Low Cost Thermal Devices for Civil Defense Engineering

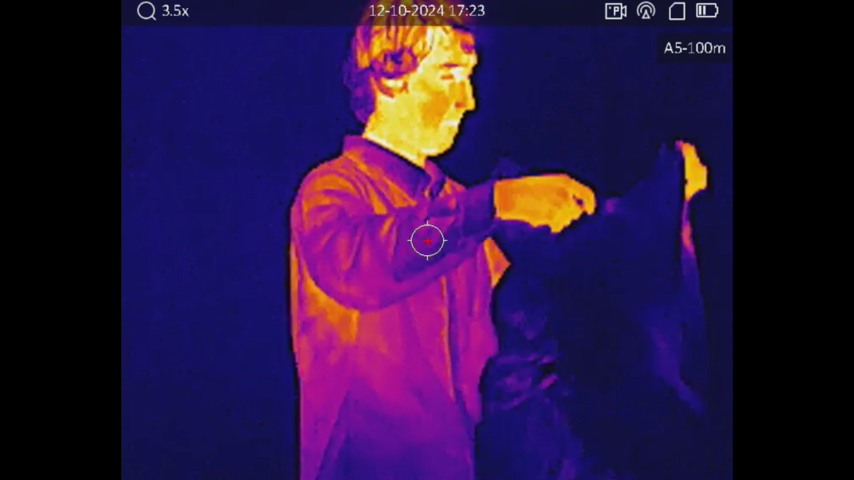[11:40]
here is an example of me putting on a regular
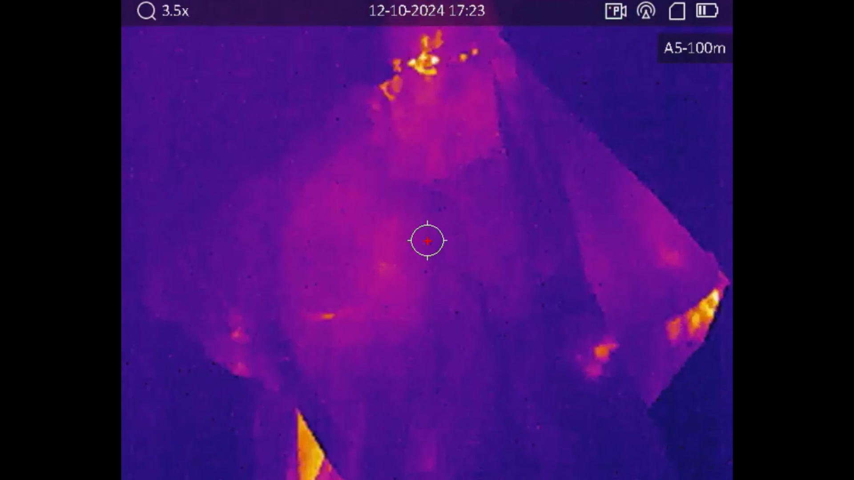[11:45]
grain poncho and as you can see even though it was fairly thick
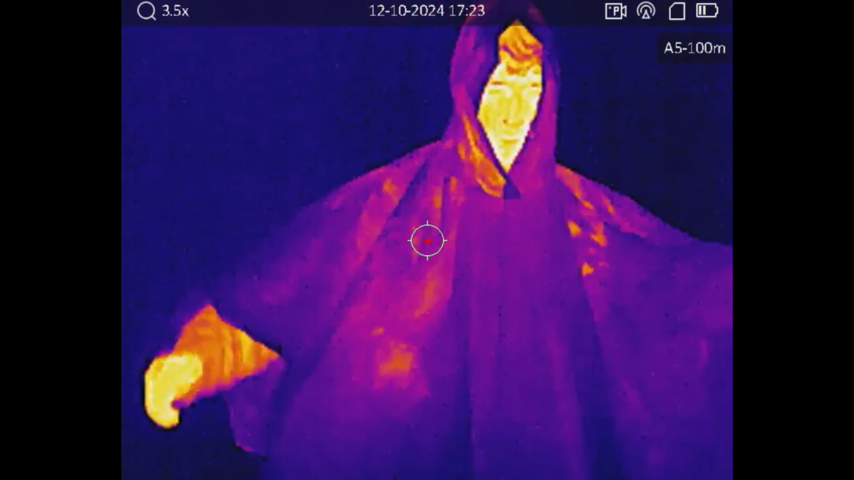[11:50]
material it is almost completely transparent to
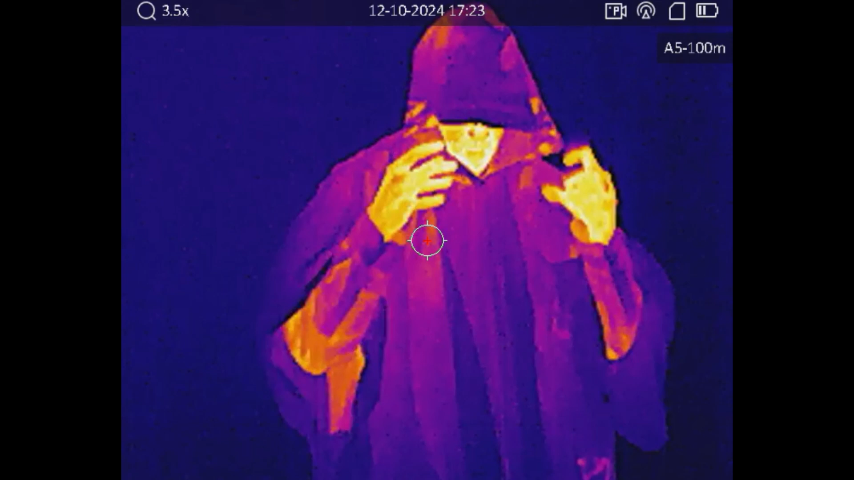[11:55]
IR you can see my hands through it almost as if
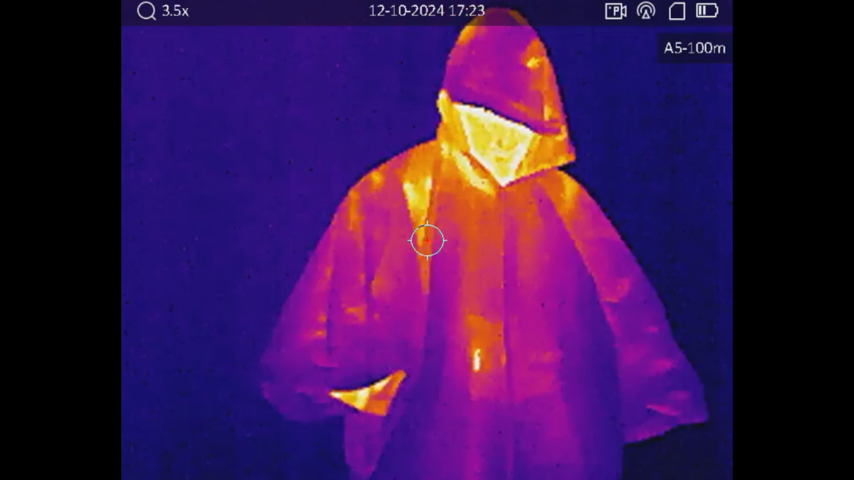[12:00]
it was clear plastic so this does basically nothing to mask your thermal signature and that is to be expected but let's take a look at
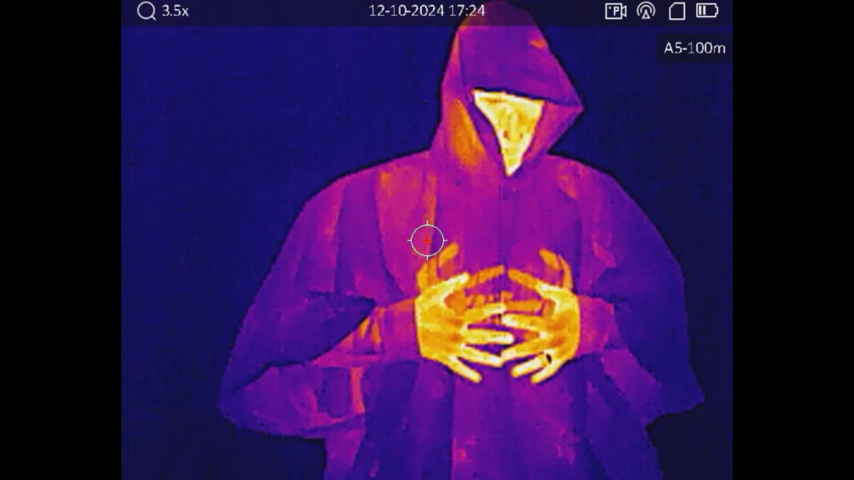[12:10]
what happens when you put on a thermal poncho so
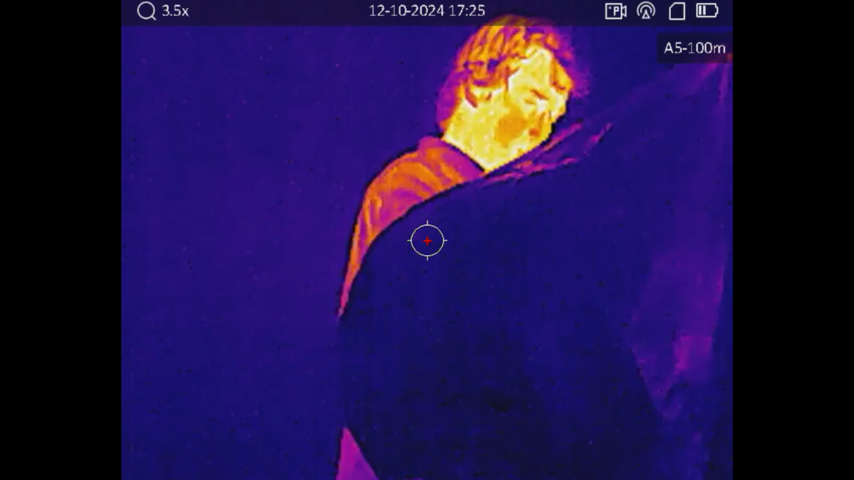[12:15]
this is a thermal poncho it's basically made out of the same mylar of a space
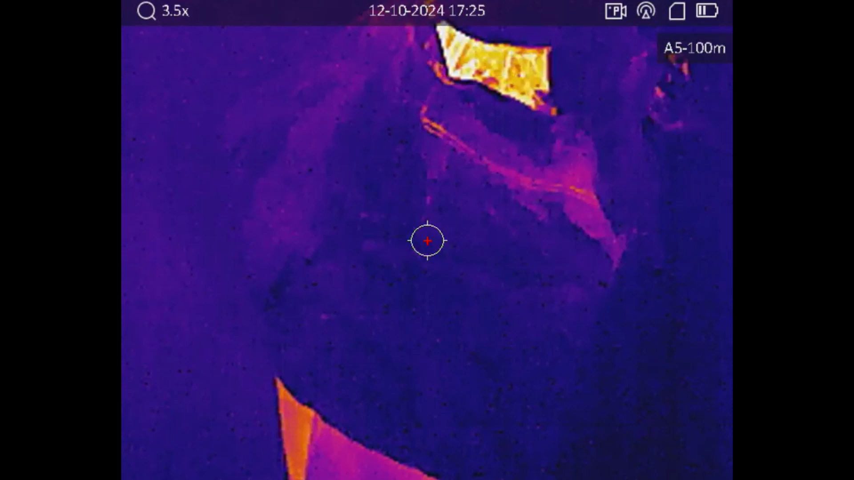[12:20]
blanket but it has a non-reflective outer layer or at least
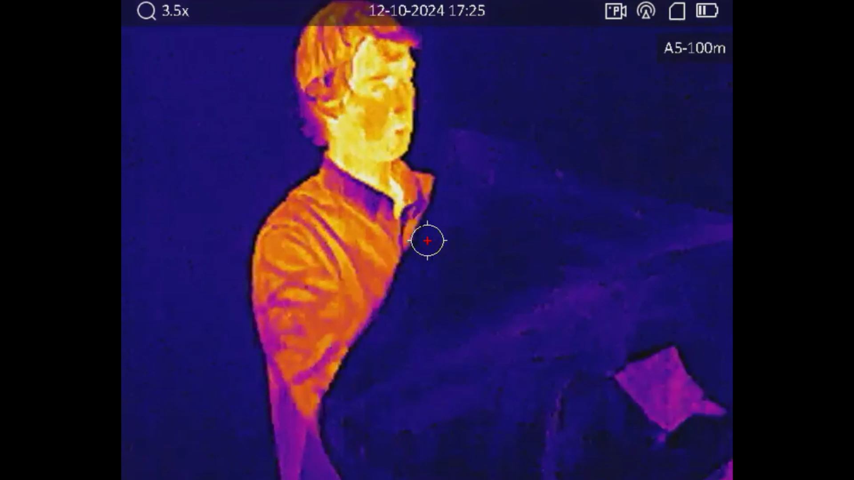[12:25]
less reflective as you'll see it still does reflect a little bit of IR light
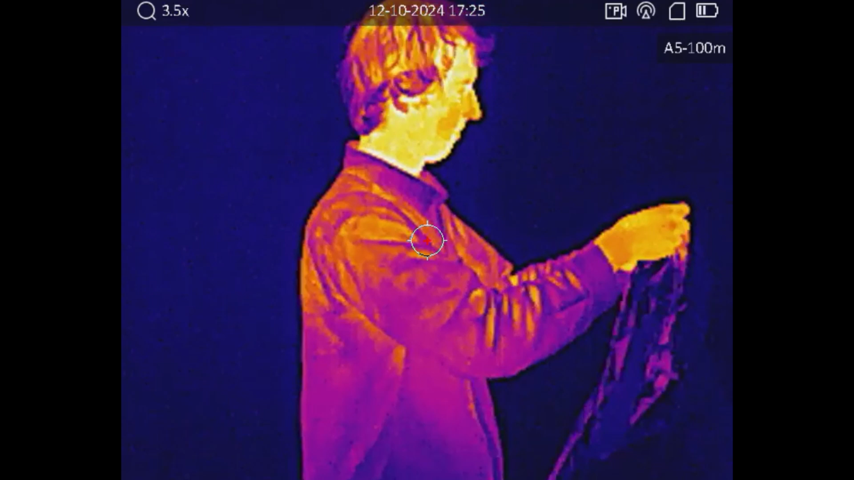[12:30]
this by itself would not make a very good thermal camouflage
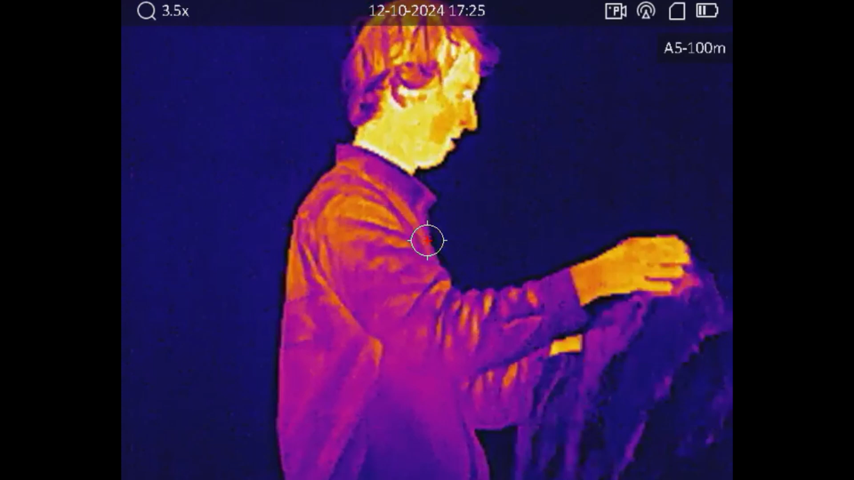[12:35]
because it has very open hood,
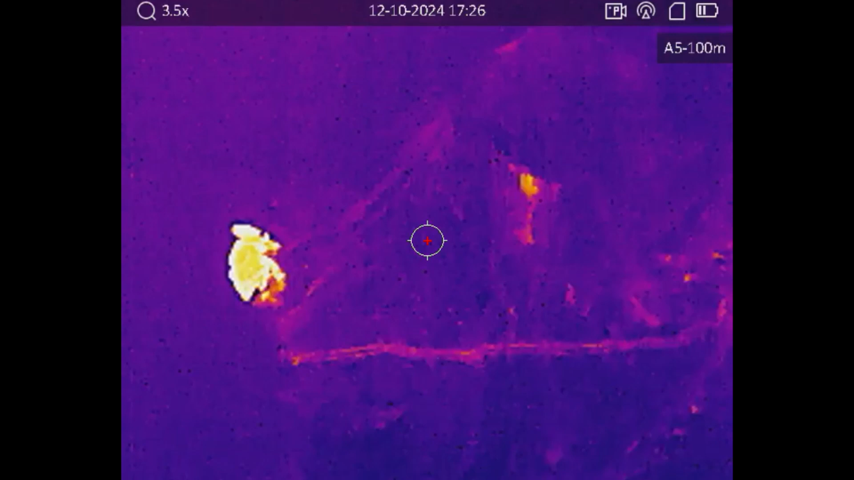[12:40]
open sides and it doesn't cover the legs regardless of the fact that it's still only one layer and it starts to glow after a while by itself
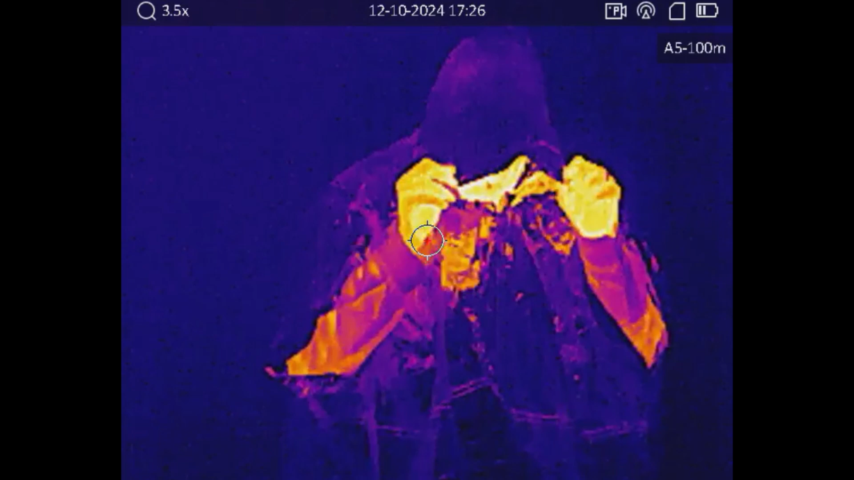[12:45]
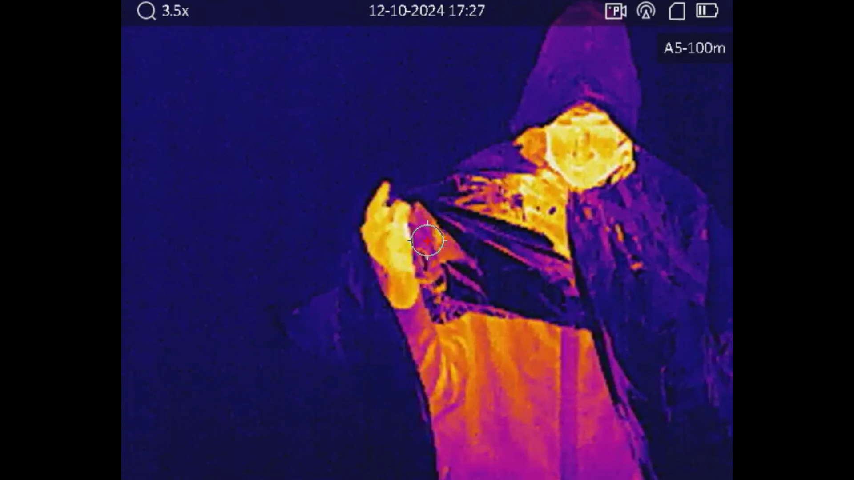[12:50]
and here you can see when I hold it up the insides of it are very reflective thermally
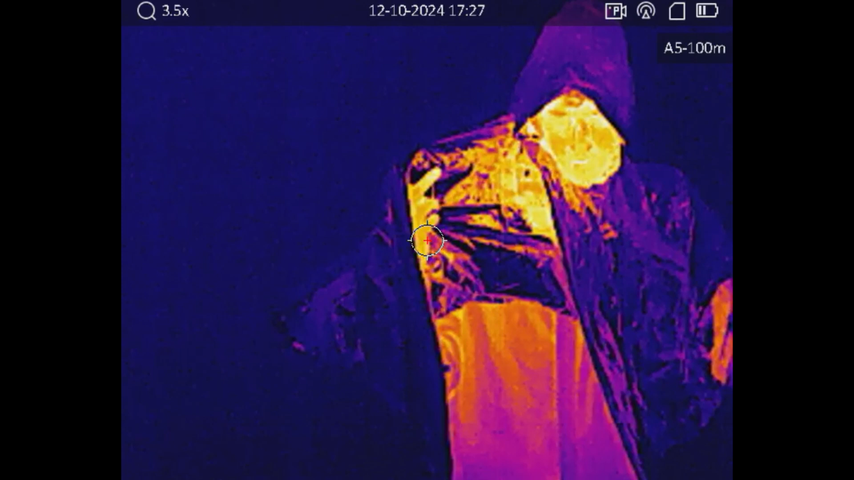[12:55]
so you can see it reflects my face when I hold it up to my face whereas
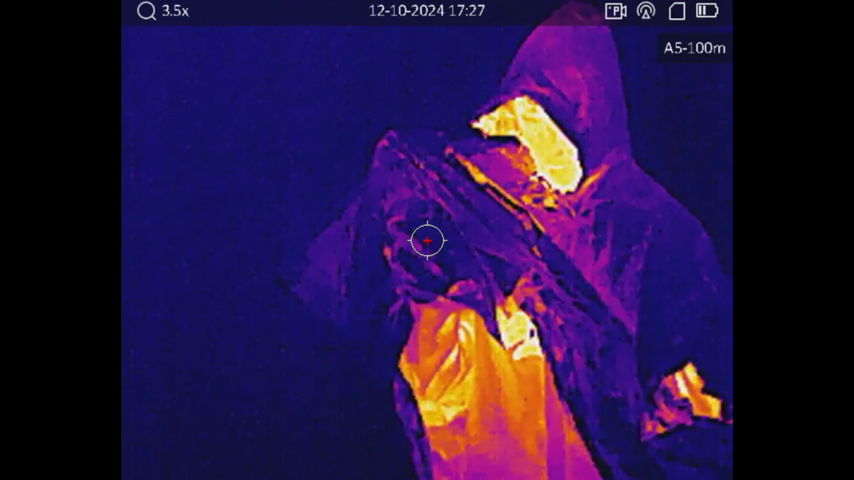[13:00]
the outside of it is not quite as reflective though it still is fairly reflective
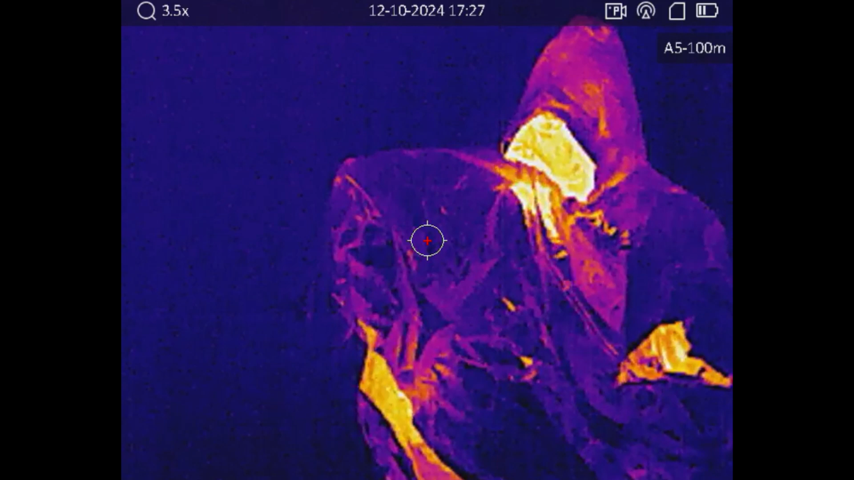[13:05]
now here is something interesting that I
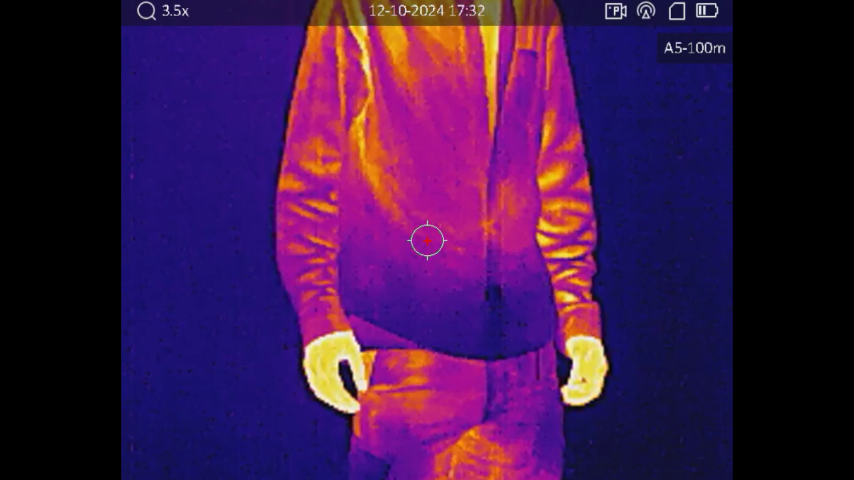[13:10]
wanted to try I've heard of thermals being used as a way of
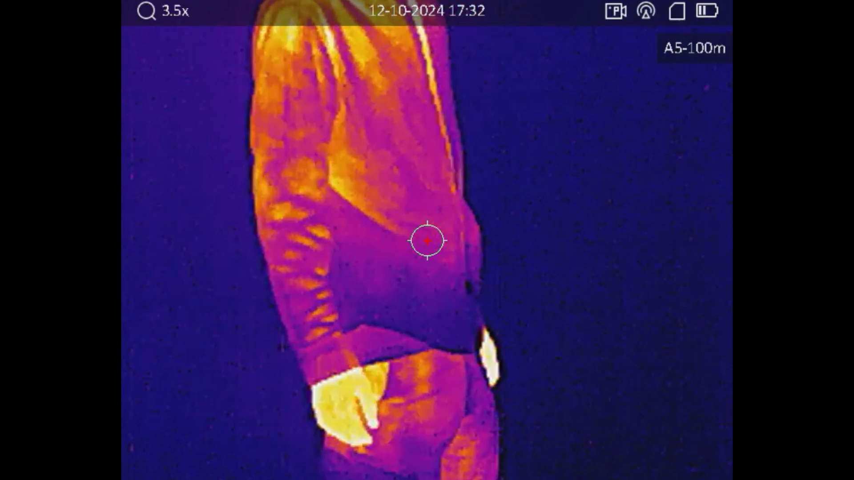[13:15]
detecting concealed carriers so here I have
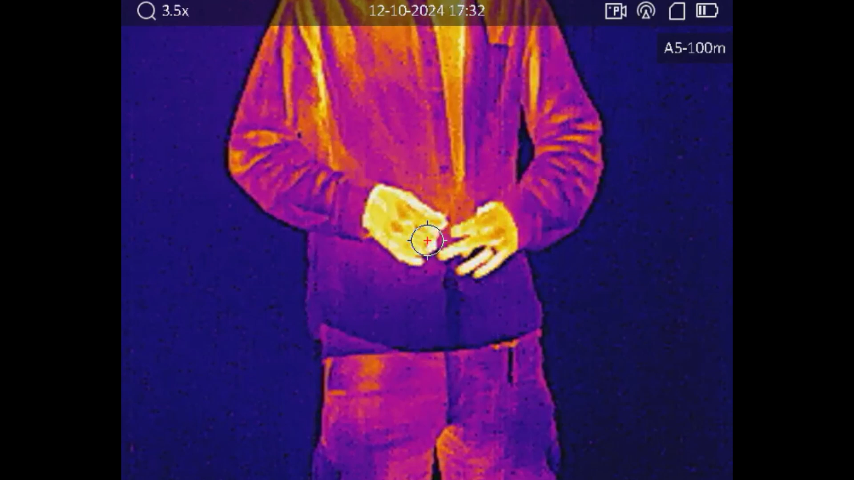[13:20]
my concealed carry weapon on my appendix and I
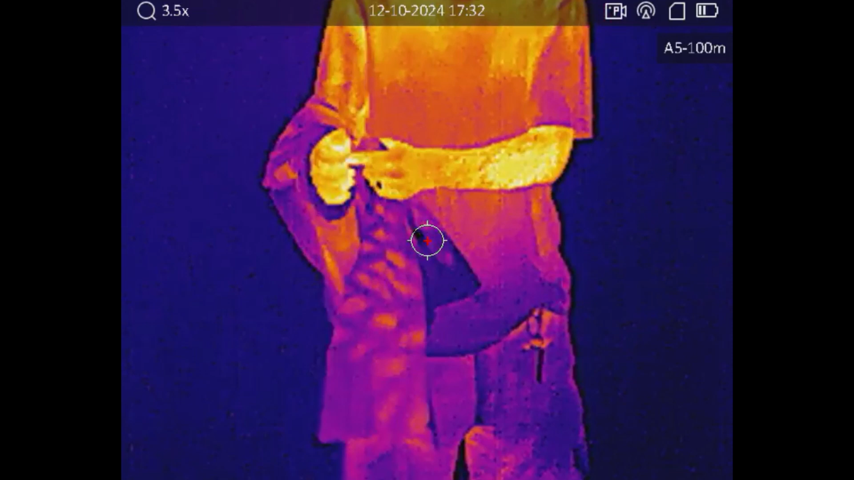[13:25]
don't see it very well even through the t-shirt here but as you can see when I lift it up it is actually quite warm already and that is because I have been wearing this thing all day up to this point so
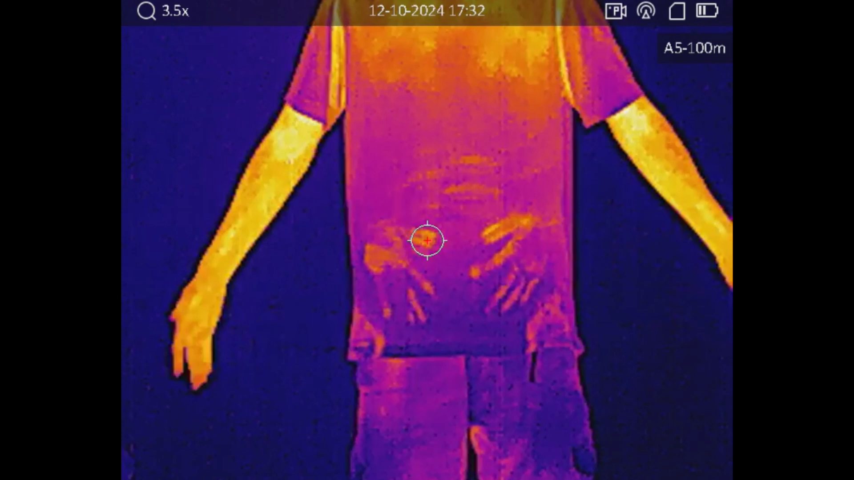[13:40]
it is already very warm close to the temperature of my body and remember the thermals detect contrast in temperature not just temperature so in this case it's going to make it very hard for my weapon to be detected by a thermal device now you might be able to detect it other ways such as printing but that's not the point of this video so I decided to